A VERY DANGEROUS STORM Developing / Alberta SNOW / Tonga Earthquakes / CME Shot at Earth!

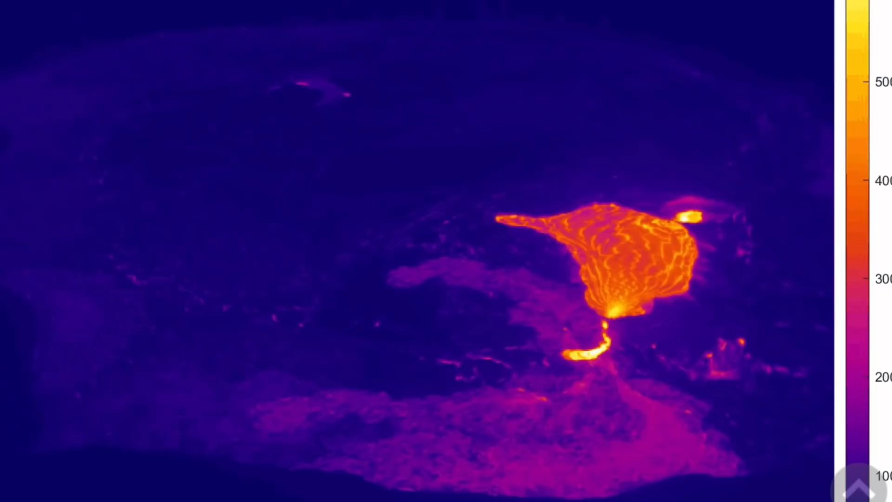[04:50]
Most recent in the Kilauea Caldera.
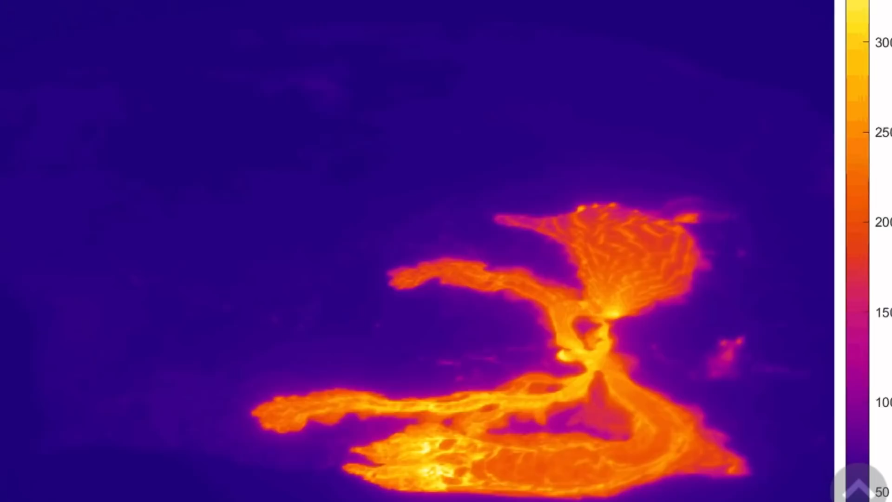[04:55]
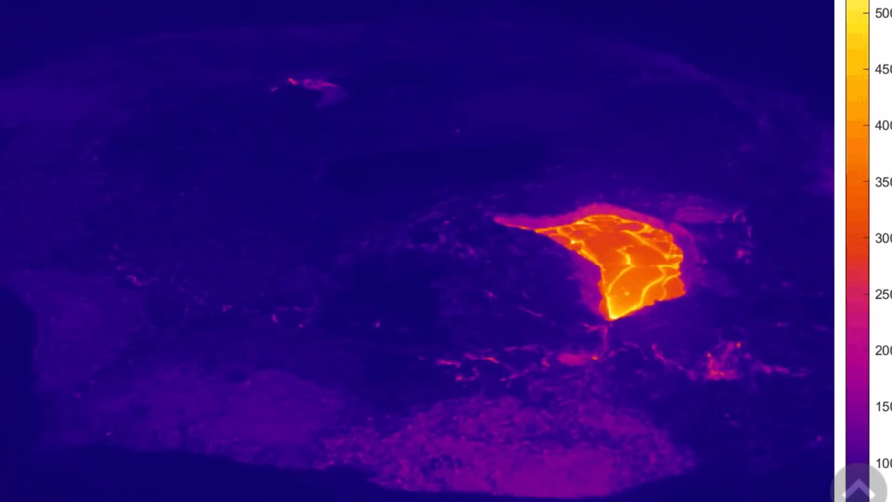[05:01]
As this is performing like a heartbeat of our planet right now.